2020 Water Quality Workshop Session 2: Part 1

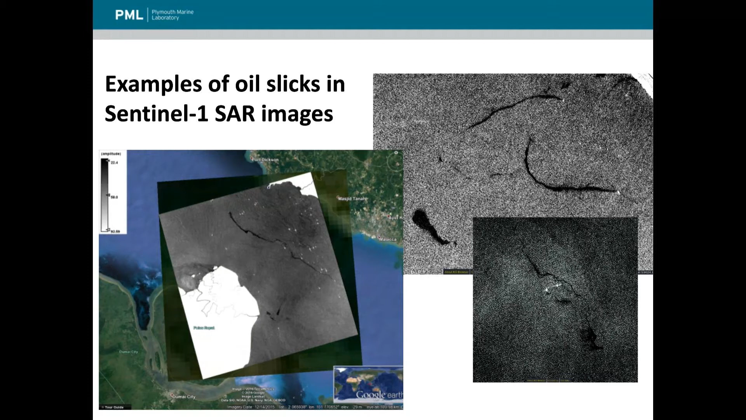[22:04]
And yet another example in the middle right, also some oil spills produced by oil rigs. So all this just demonstrate the usefulness of Sentinel-1 synthetic aperture radar data for oil spill monitoring. And our system is based on automatic approach when we download satellite data,